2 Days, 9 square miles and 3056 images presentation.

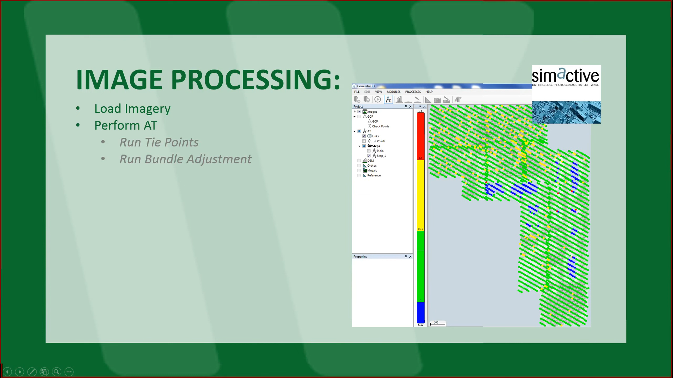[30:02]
Now, being that we're providing a mosaic without ground control, it was a very quick process. We didn't have to match to control, therefore running the bundle adjustment was fairly straightforward. We like to generate a coarse TTM for the orthos to be produced and the mosaic to be generated from. I don't think that in a case like this you have to go to a full DSM and so on because we're creating what is more of a flat ortho and a flat mosaic. It's Florida. Ortho rectification.
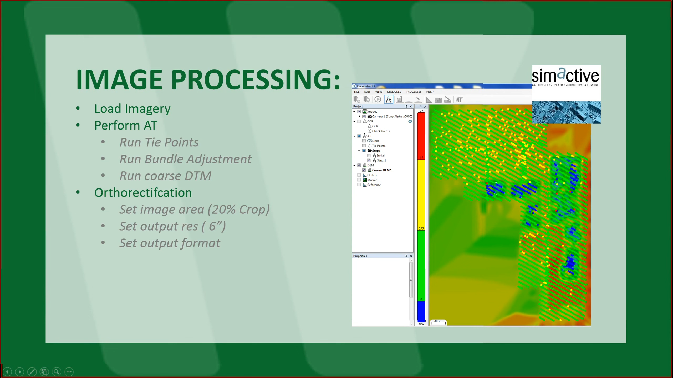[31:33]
So, if you can crop that out, it's probably going to give you a better result. We set our output resolution at 6 inch, set the output format, GeoTIFF, and generated the ortho. I'm sorry, in this case, generated the ortho, I skipped all the way to the mosaic. So, this is basically what the mosaic of the entire area looked like. Then all we had to do was output to the tile schema, do a little bit of editing.
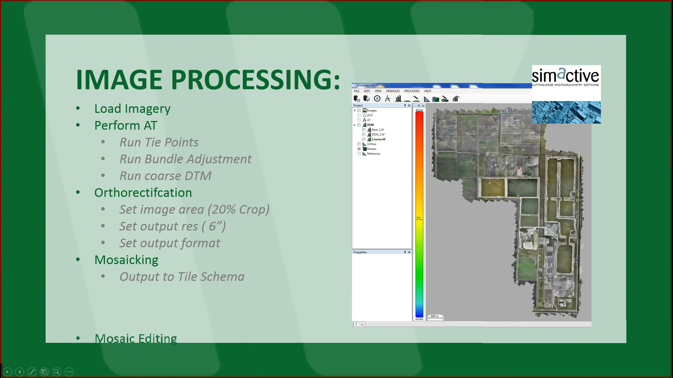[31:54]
And as you can see, seam light editing is pretty straightforward and simple. In this case, again, most of what we flew was fields and water. There wasn't much editing to do. We did come across a couple facilities and we did try to improve the way those came out.